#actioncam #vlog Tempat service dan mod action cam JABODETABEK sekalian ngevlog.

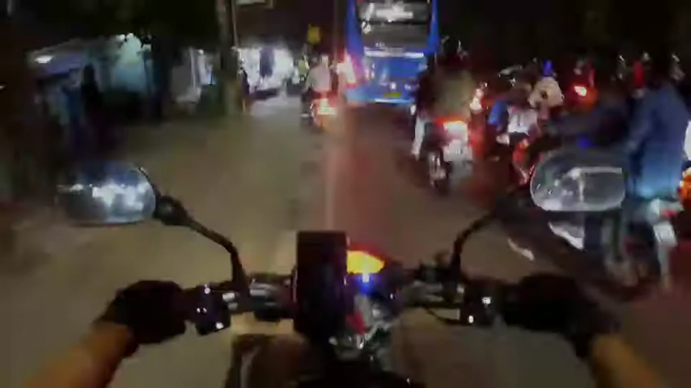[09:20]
Nah ini Adalah Contoh Yang Kurang Bagus Jalur Perjalan Kaki Dipake Buat Motor